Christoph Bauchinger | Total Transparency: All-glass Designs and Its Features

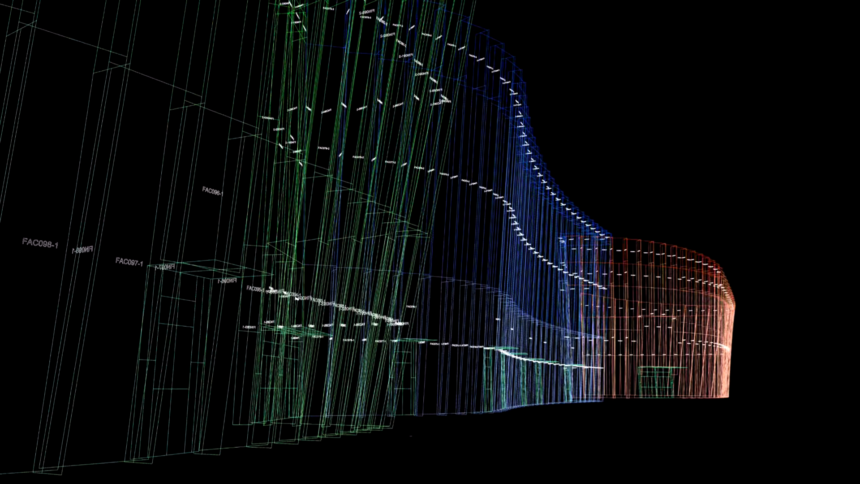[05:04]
The next few slides shows how the 3D comes to the reality.